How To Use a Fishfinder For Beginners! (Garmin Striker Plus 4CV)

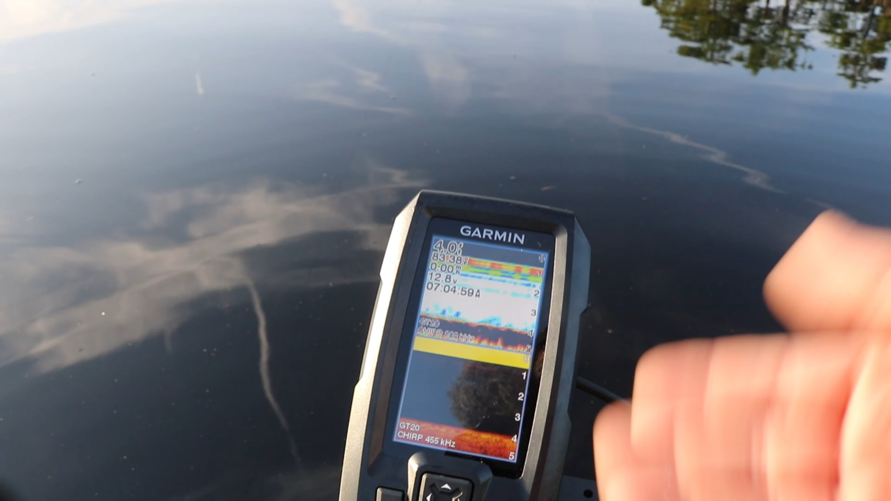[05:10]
But now that I've pressed that, I have to go through that all again to change it to fish ID to have it on again. So you hit that little menu button, traditional sonar, sonar setup,